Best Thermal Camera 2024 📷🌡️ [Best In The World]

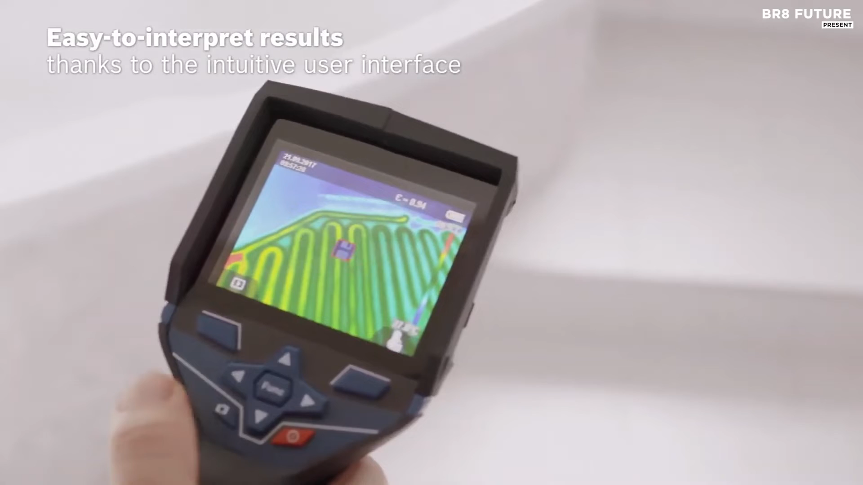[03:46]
The FLIR C5, ranking at number 3 as the best thermal camera, is an innovative marvel designed to revolutionize inspections and troubleshooting.
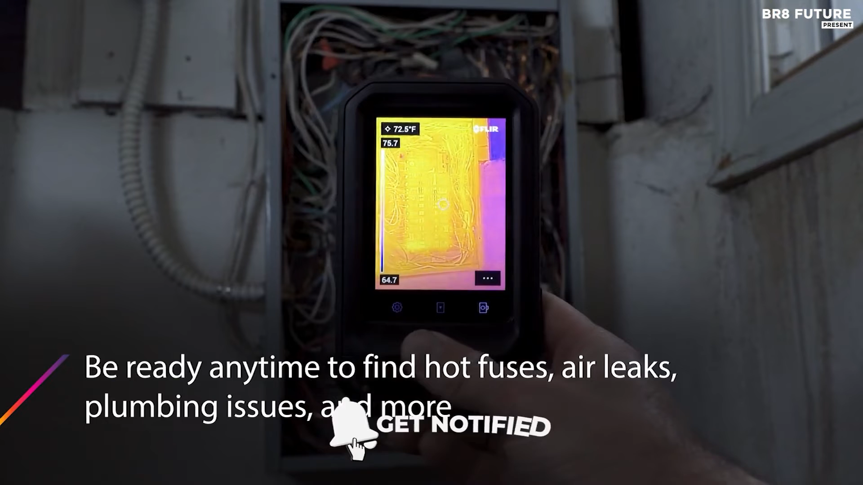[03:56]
On screen: spot 72.5°F
With a 160 by 120 pixel thermal sensor, it's a compact powerhouse, revealing hidden problems with stunning clarity.
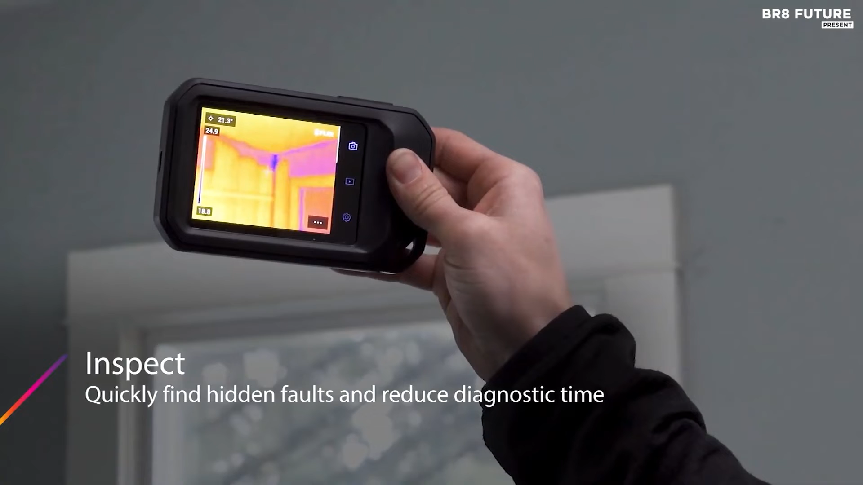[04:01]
The device boasts a 3.5-inch touchscreen display, making it a breeze to operate.
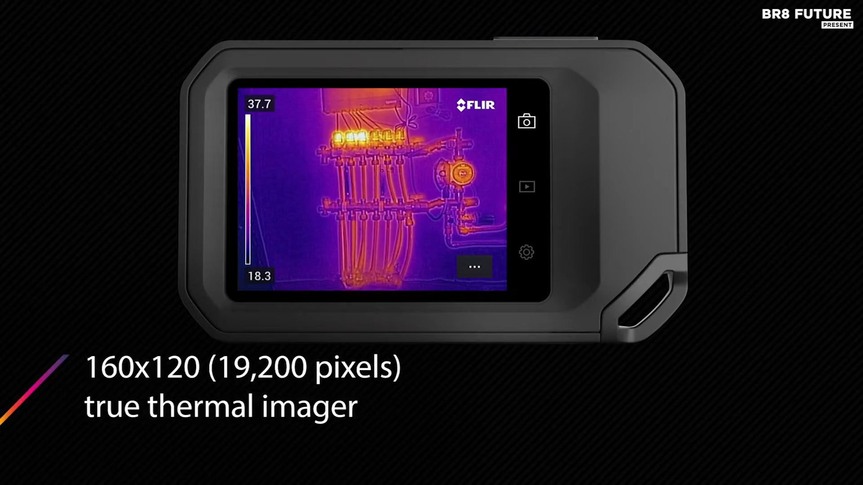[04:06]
What sets the FLIR C5 apart is its FLIR MSX technology,
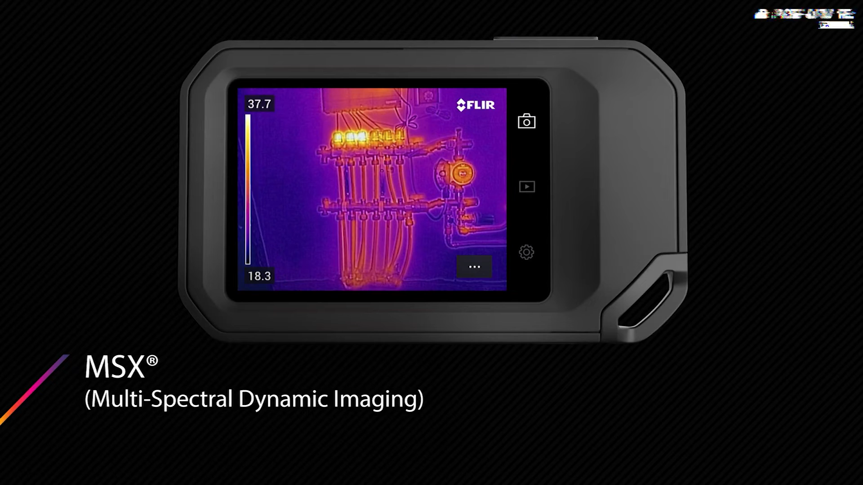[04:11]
which enhances thermal images with visual details, ensuring faster troubleshooting.
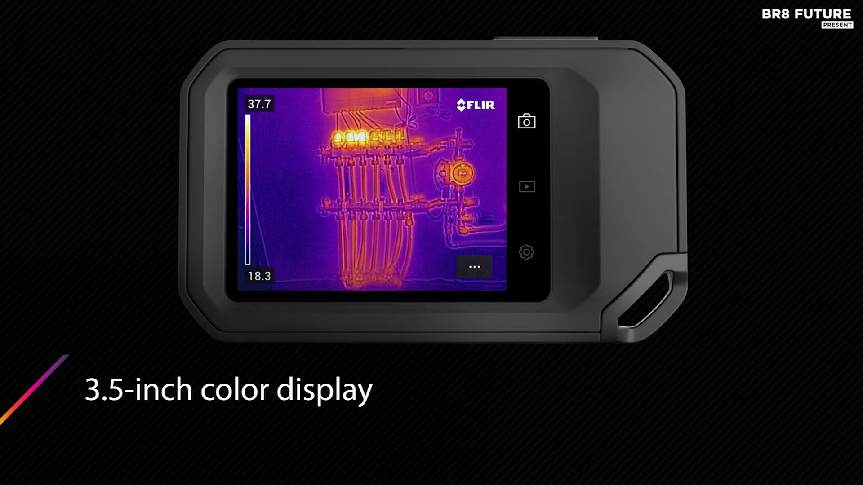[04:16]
It offers a broad temperature range from minus 4 to
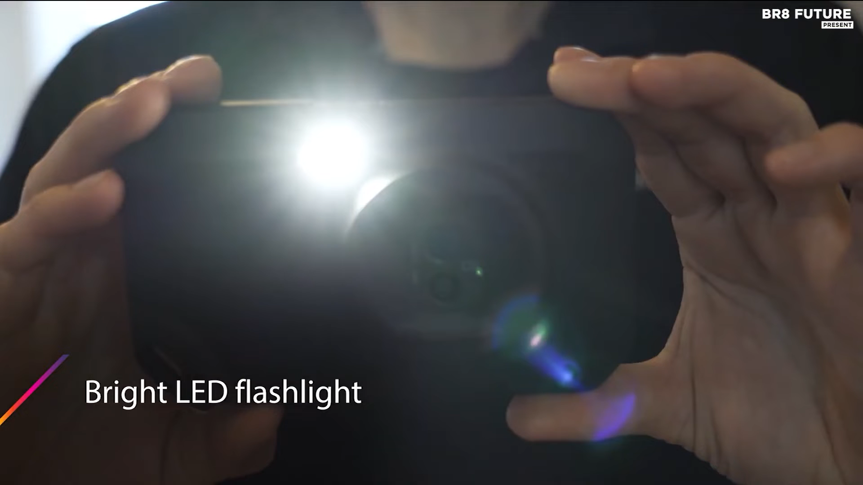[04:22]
752 degrees Fahrenheit and a built-in LED flashlight for illumination.
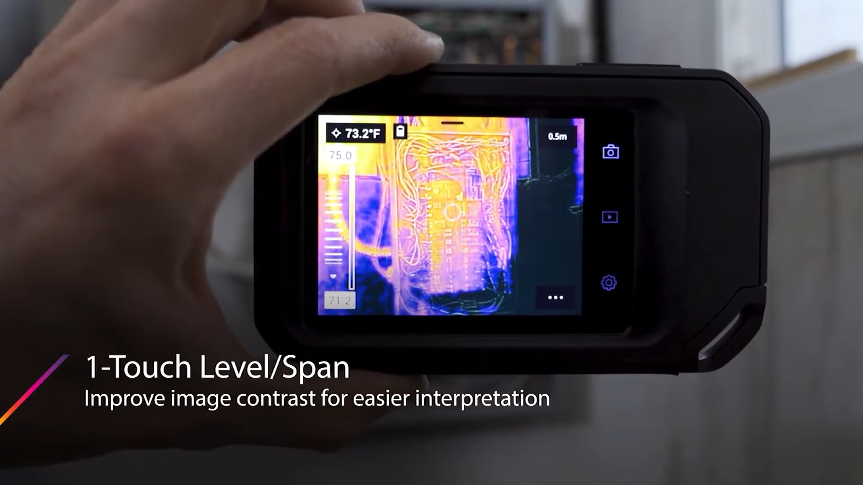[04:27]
On screen: spot 73.2°F
This thermal camera is not just a device, it's a toolbox in your pocket.
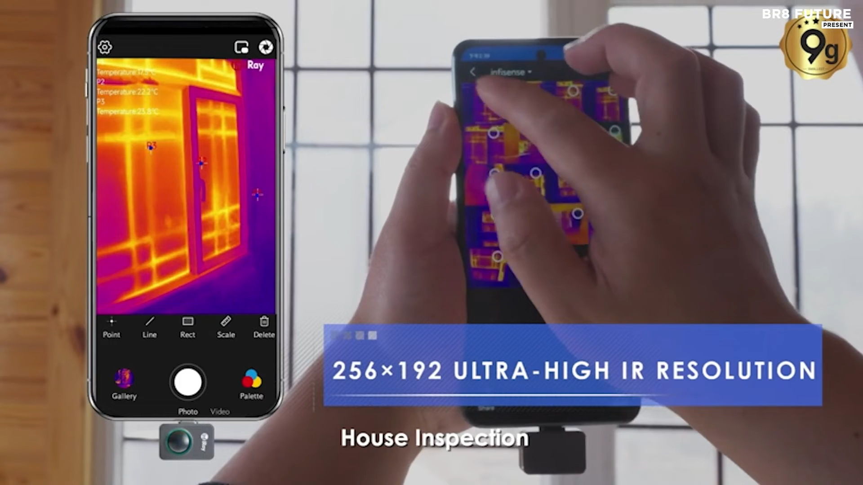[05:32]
Weighing just 9 grams and encased in a sleek, full-metal body, the Infiray P2 Pro is the epitome of cutting-edge portability.
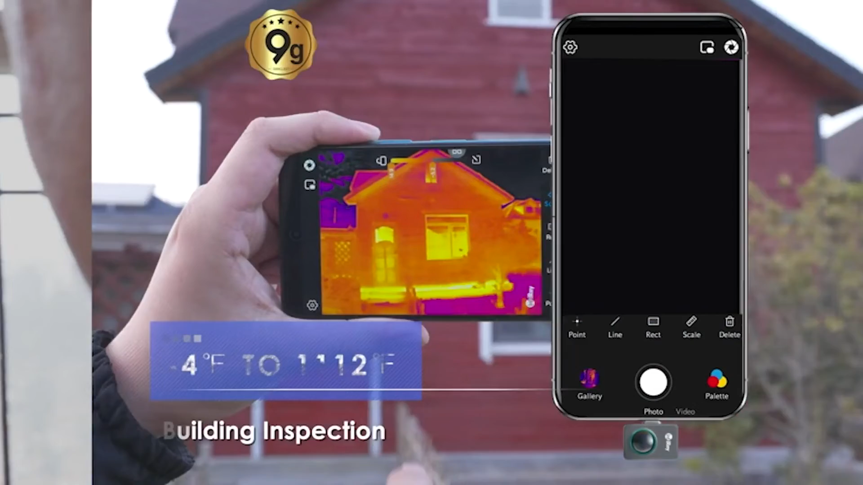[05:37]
With a temperature range from minus 4 to 1,112 degrees Fahrenheit,
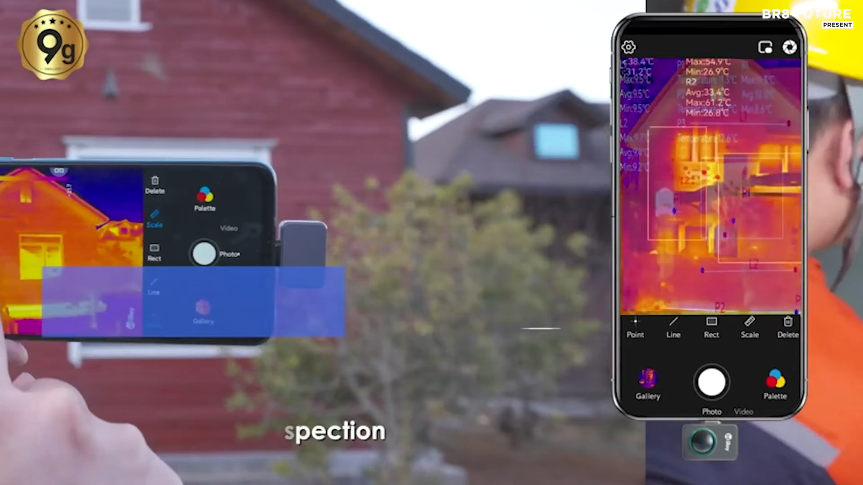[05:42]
it uncovers hidden heat issues while minimizing potential risks.
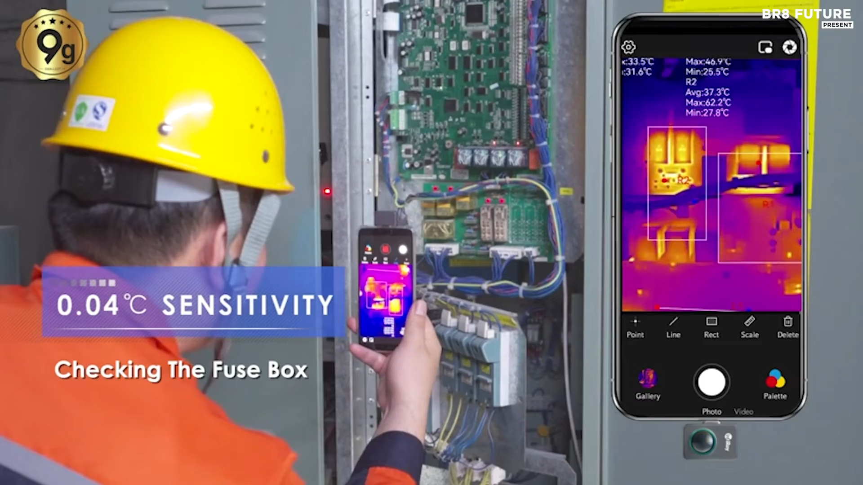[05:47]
What sets the P2 Pro apart is its advanced data analysis capabilities. It allows for expert secondary data examination, eliminating the need for recapturing temperature measurements.
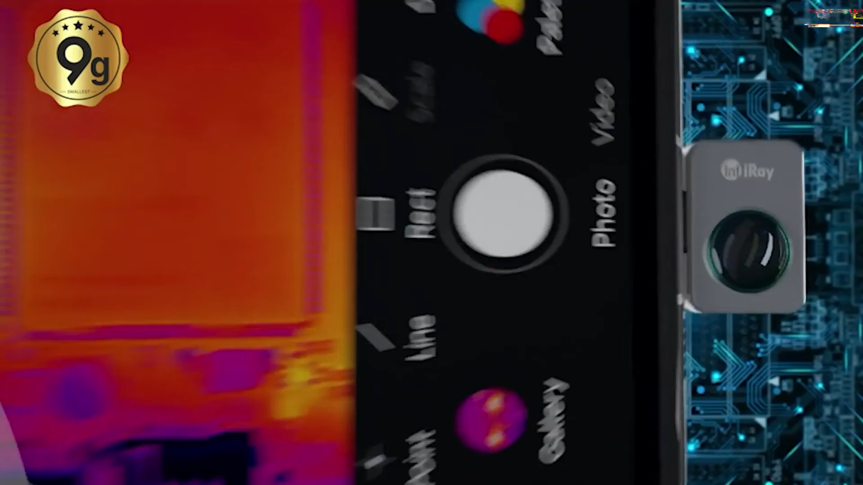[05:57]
Moreover,
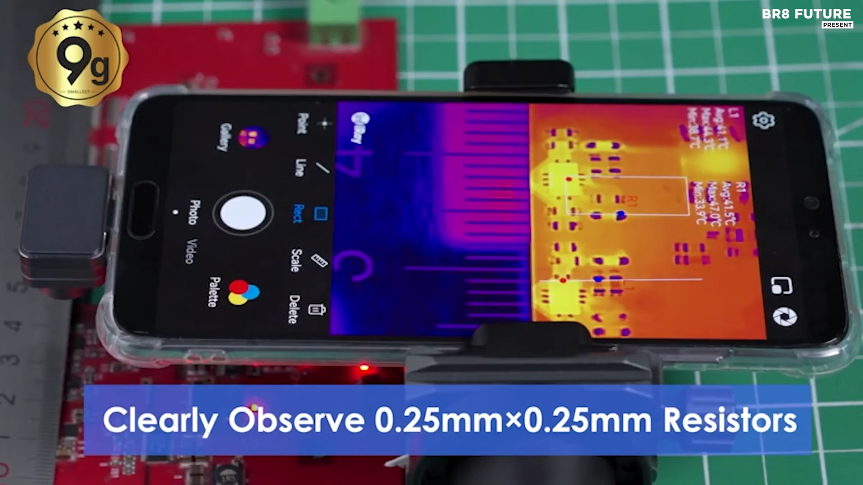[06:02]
it supports video recording for easy sharing of top-notch IR images on social media.
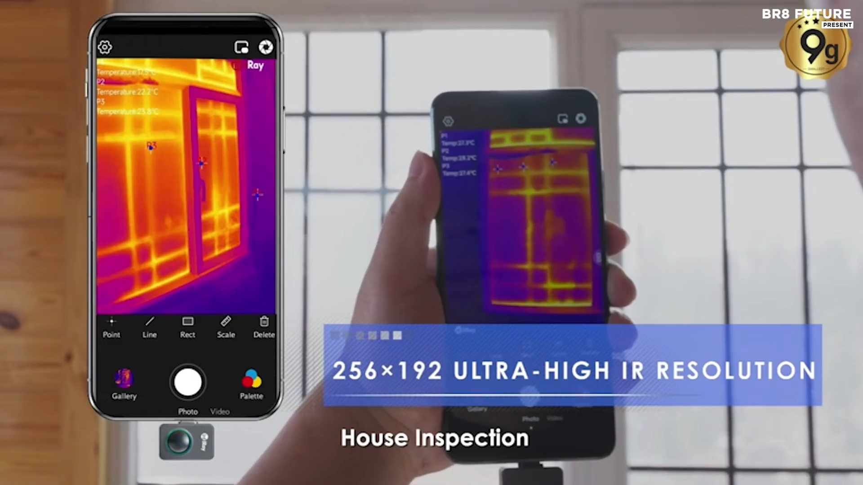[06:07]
The P2 Pro is not just a tool, it's a canvas for your creativity with 11 color palettes, manual temperature adjustments, and waveform tracking.